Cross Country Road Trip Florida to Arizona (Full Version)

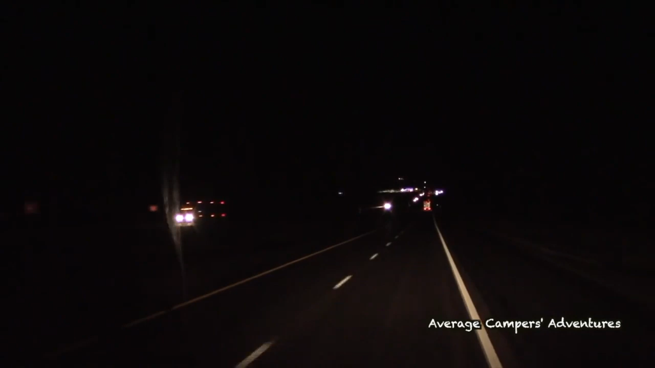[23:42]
We don't really know what it is, if it's a city or not, but. Okay, that was not a city. That is Route 66 Casino and Travel Center. Huge! Yeah, it's huge. We thought it was a little city. It's a little like Vegas.